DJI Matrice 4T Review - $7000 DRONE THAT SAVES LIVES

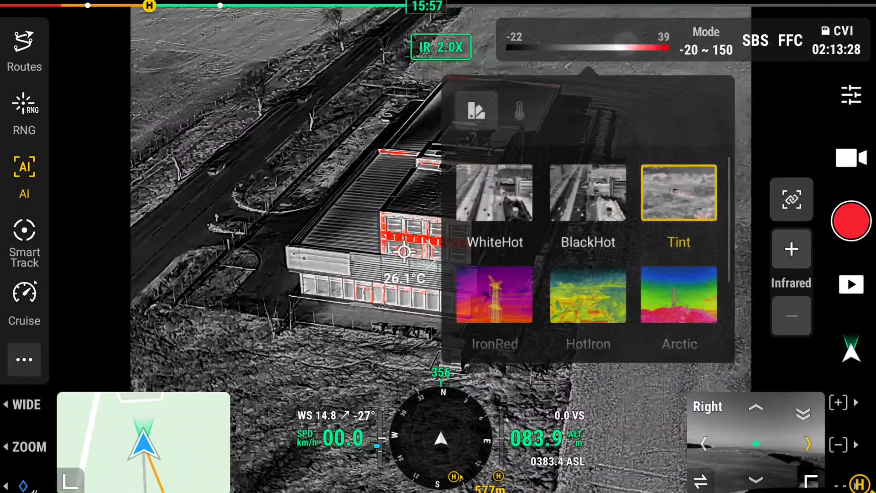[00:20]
On screen: spot 26.1°C
equipped with a lot of intelligent operation functions and it can easily detect vehicles
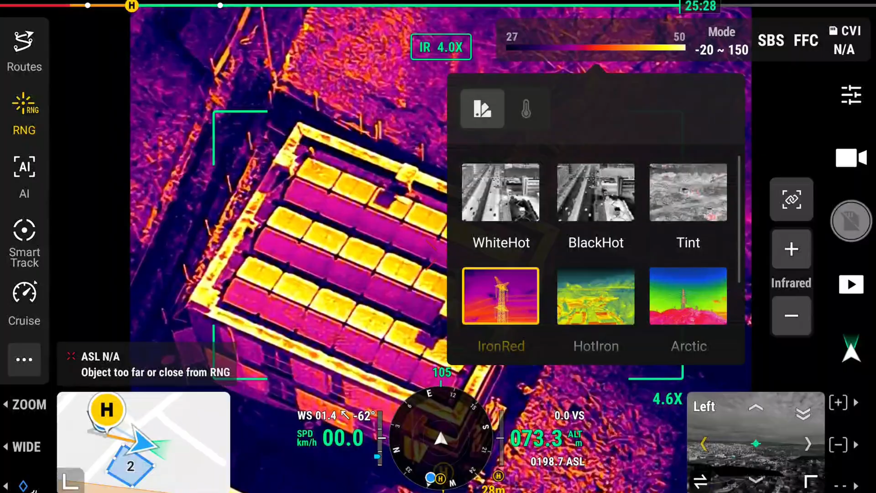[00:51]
first response precision mapping and a lot more and i'm excited to show it to you in action
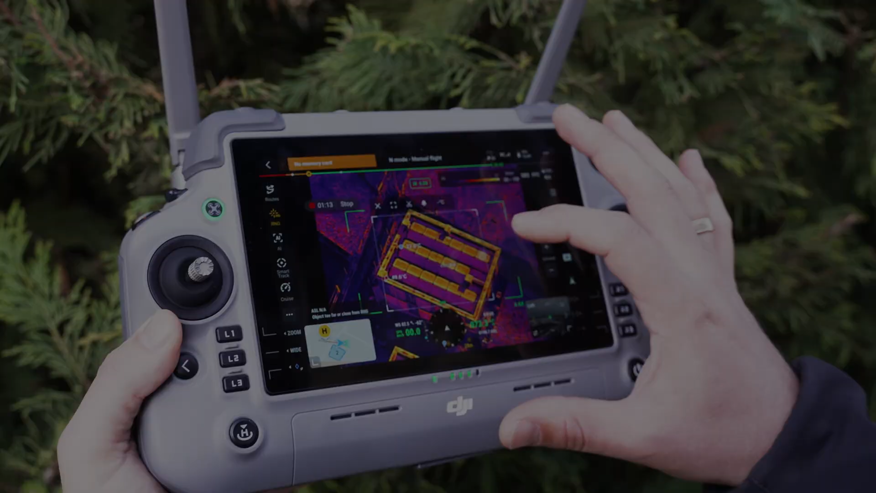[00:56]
so here it is the matrice 40 in all of its glory and we have the dji rc
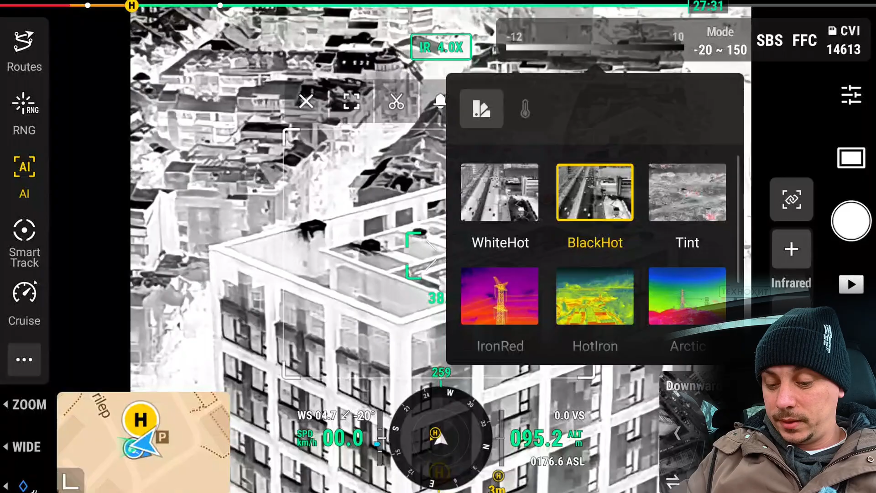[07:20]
types of colors when using infrared uh the infrared camera tint
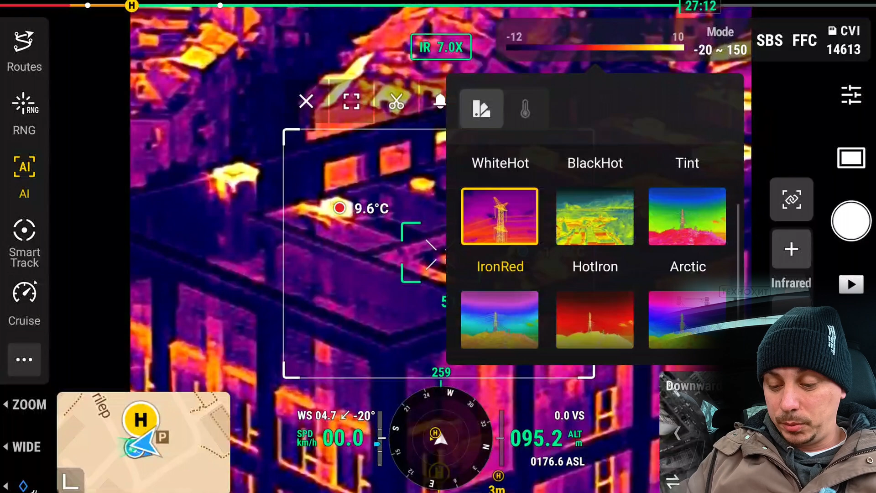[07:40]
On screen: spot 9.6°C
popular one which also shows a very nice way to distinguish between the
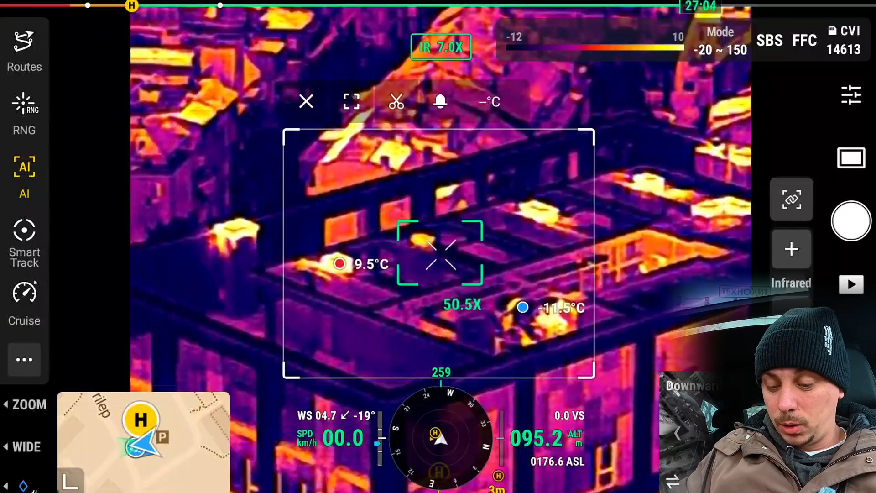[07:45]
cold and the hot areas now we can zoom out a little bit so you can see how this
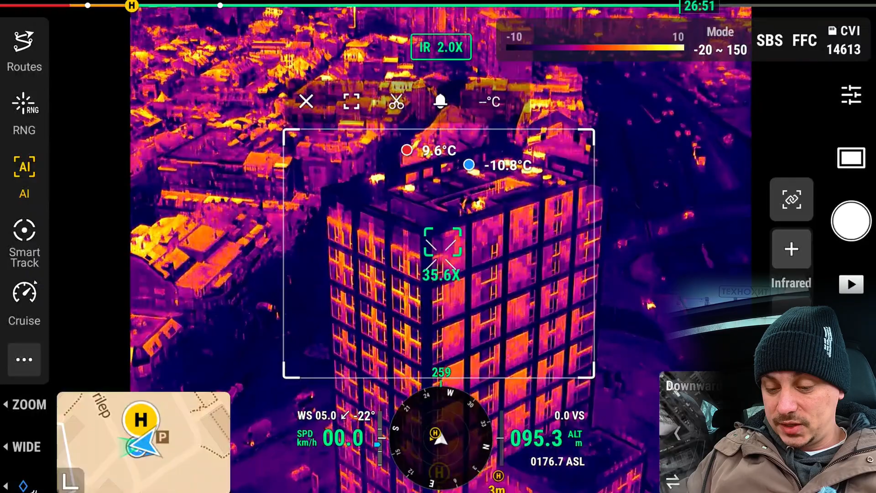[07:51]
On screen: max 9.6°C, min -10.8°C
thing looks and the interesting thing about the matrice 4t is that it has a few different options when it comes to the different modes for ir so we are currently in the high gain mode which has a very small measuring range but it has very high accuracy we can cycle between that and low gain which has large measuring range but also is not as accurate we can switch to that and you can see that it changes dramatically and
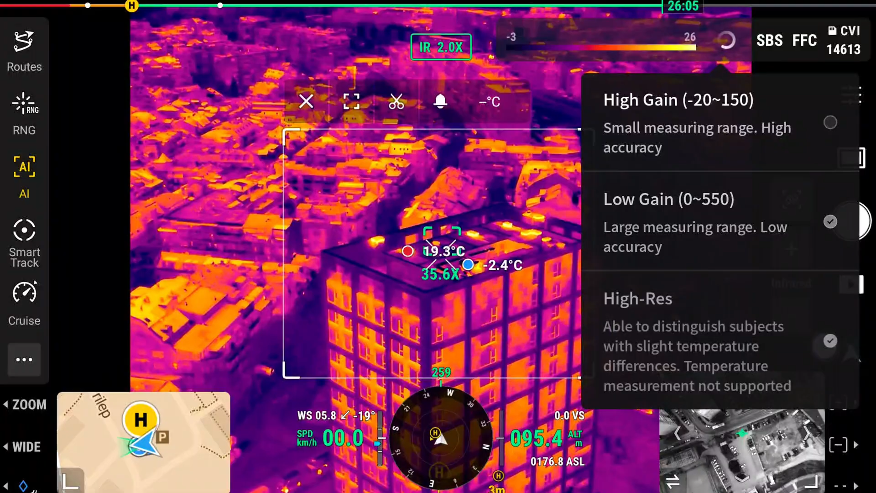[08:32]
then we can jump into the third one which is high resolution which says that it's able to distinguish subjects with slight temperature differences and the temperature measurement is not supported here in this mode but that could be very handy for some situations where
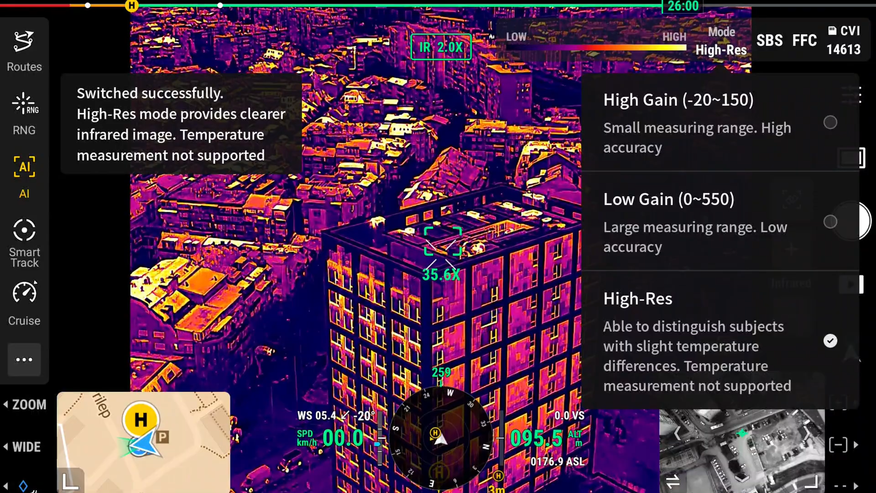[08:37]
you're looking for very very precise results in terms of
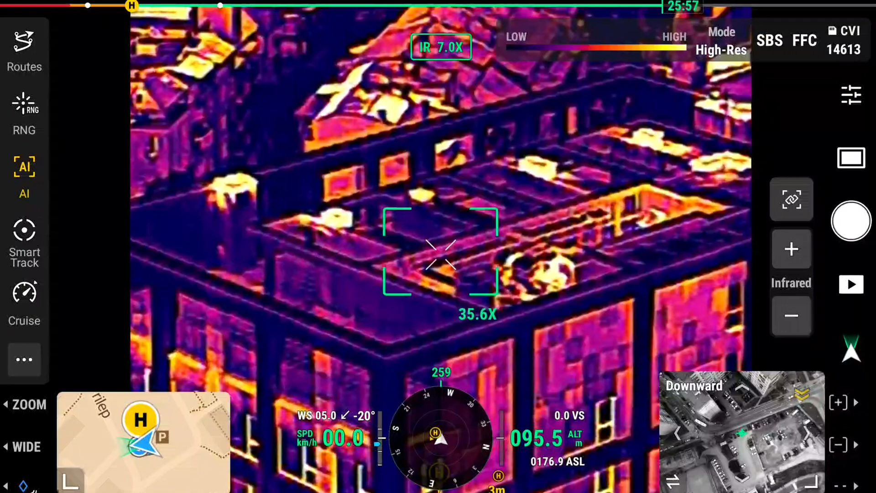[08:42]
the same distinguishing different objects so here you can see together with the cars uh how things look like i personally think
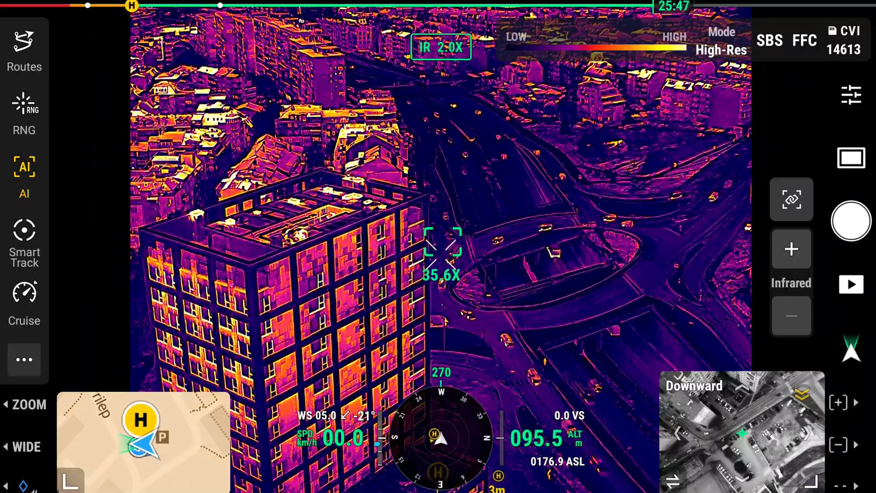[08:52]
for me the best option is uh that high gain one it's it's the most clear for me but high res is also great for specific results that you might
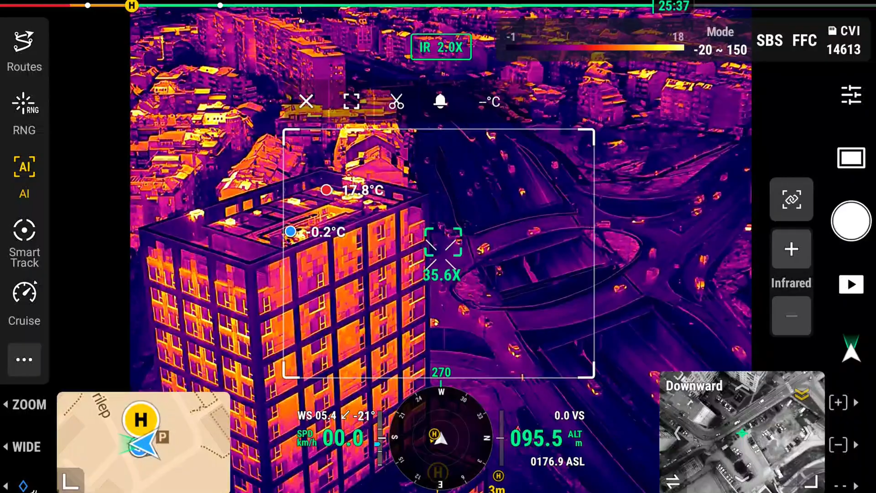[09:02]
On screen: max 17.8°C, min -0.2°C
want to to achieve now if we take a look at the laser range finder which is this button right here rng we